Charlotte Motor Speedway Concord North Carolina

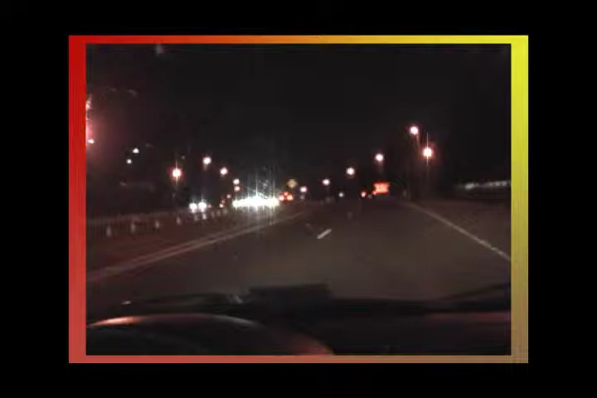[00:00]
See, this is dirt track parking. See that? Get that sign. Yeah. I see it. Just keep on going up.
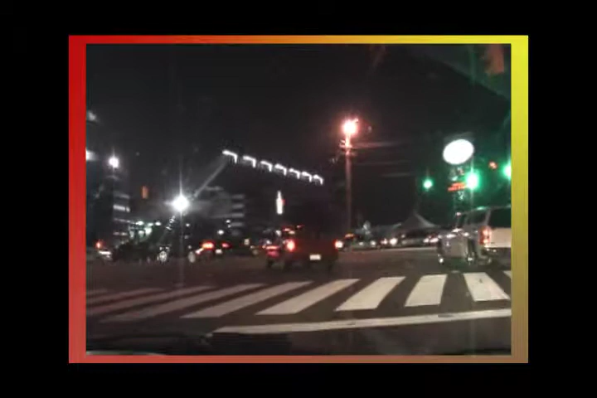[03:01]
Keep it in the middle of the road for me.
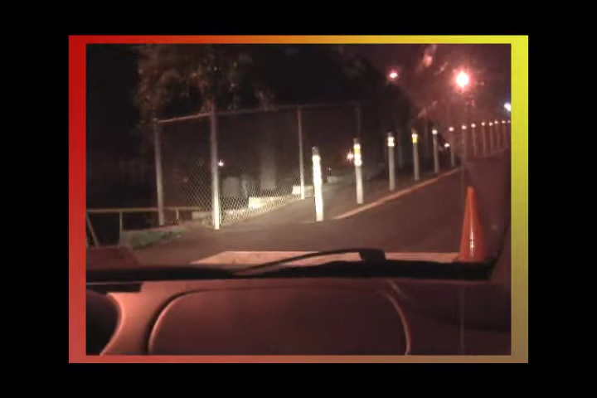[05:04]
That's on no motorized vehicles. Okay. No motorized vehicles. Fuck.